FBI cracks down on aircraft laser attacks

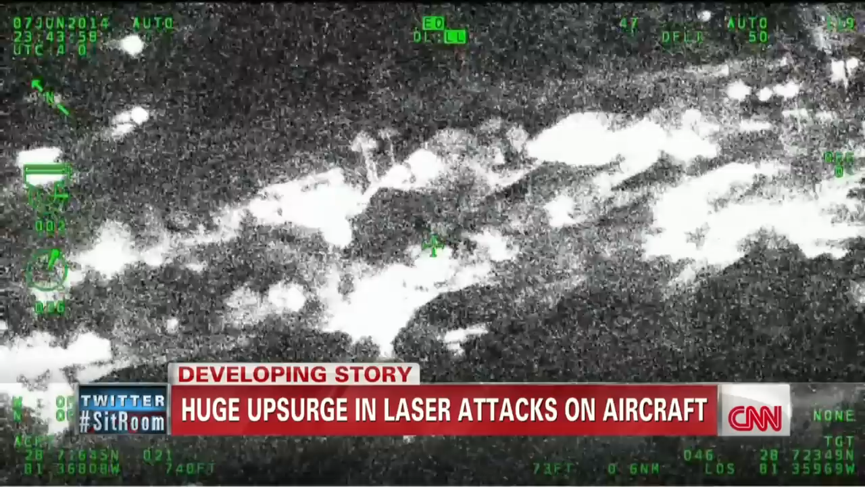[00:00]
Blinding light from below, a Seminole County Sheriff's helicopter and two pilots inside targeted.
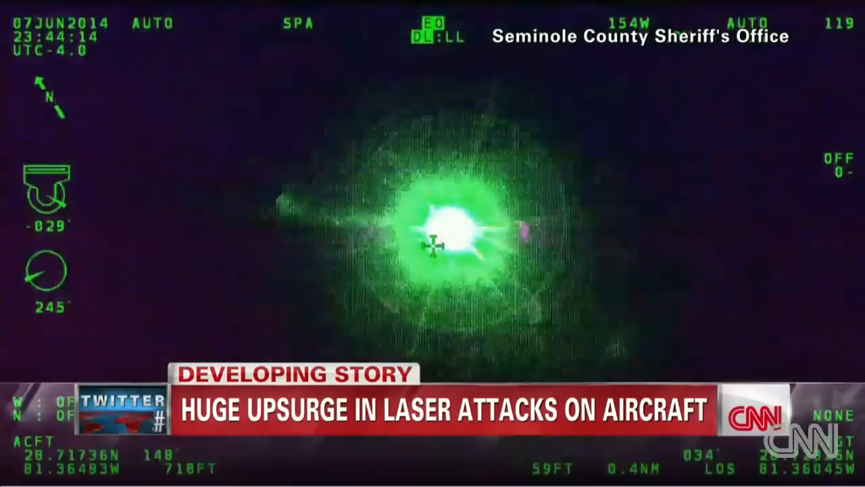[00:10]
This is what it looked like on the receiving end of this laser attack near Orlando Saturday.
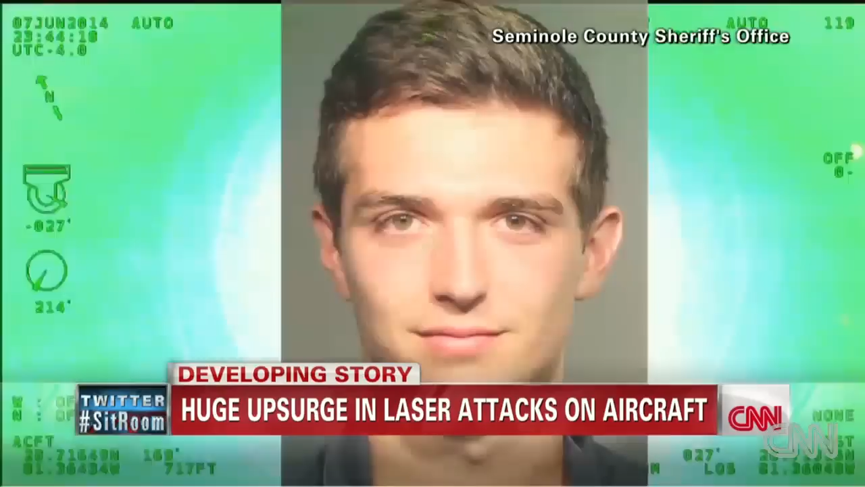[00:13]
19-year-old Trevor Rango now charged with a felony. He said he didn't have a good explanation.
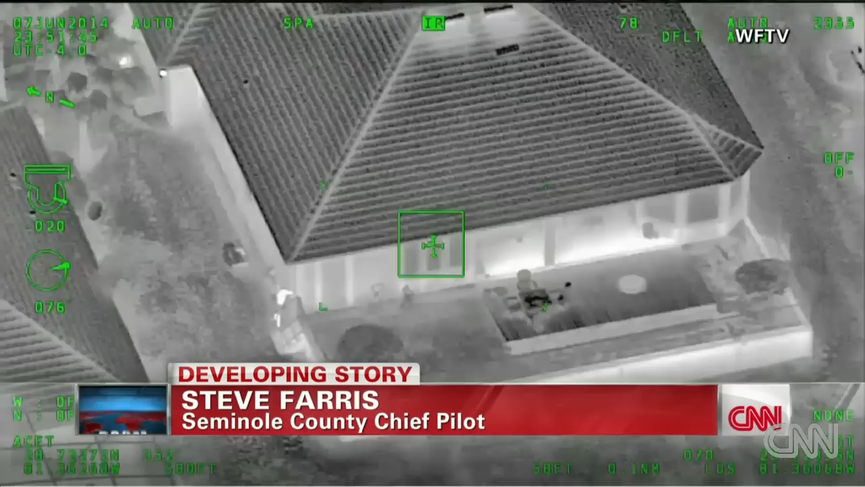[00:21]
You can see in the video he was actually running around and continued to shine the laser beam at the helicopter.
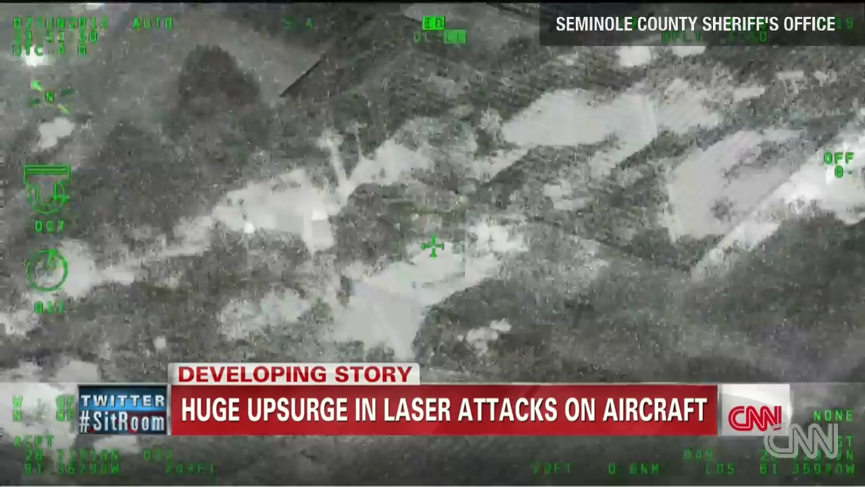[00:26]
Laser attacks like this are capable of disorienting and temporarily blinding pilots.